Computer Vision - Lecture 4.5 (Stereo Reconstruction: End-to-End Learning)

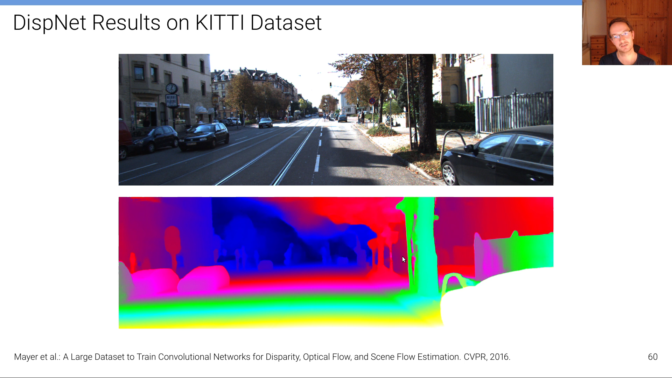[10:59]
borders are not very sharp and if we would project such a disparity map into 3d space we would see um that there's a bleeding at the edges of objects and this is illustrated here so this is a standard